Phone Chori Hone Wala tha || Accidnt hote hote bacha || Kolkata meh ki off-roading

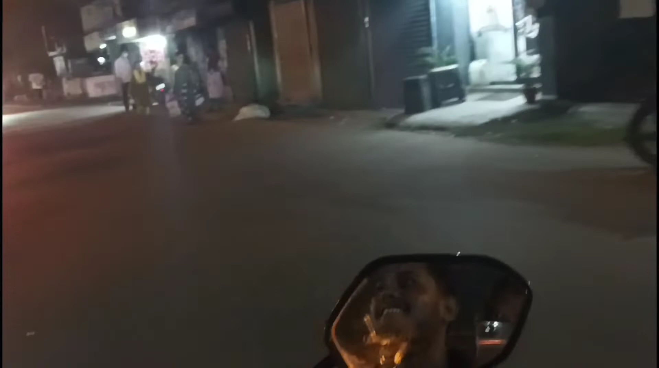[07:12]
দ্য রোড ইজ ফুল অফ ইডিয়েট, সত্যি এটা দেখে মনে হলো আমার।
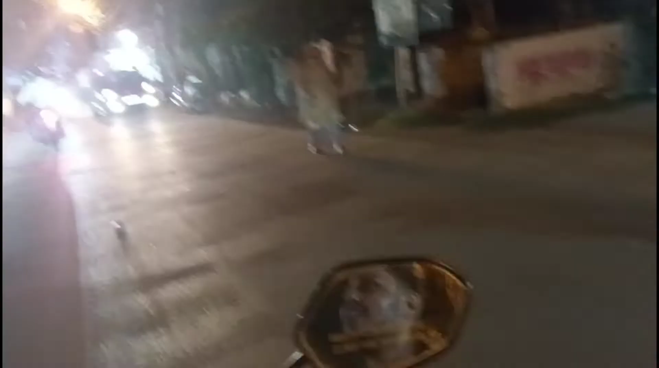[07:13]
ও হুট করে কি মনে হলো যে আজকে উদয় গাড়ির নিচেই মরবো,
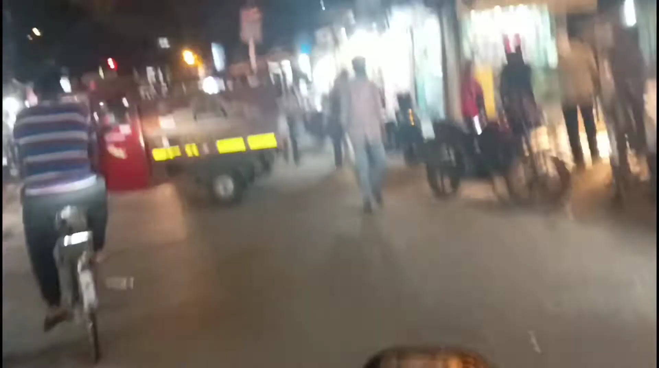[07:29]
এ তুই দেখতে পাচ্ছিস না এটা একটা ব্যারিকেডে, এই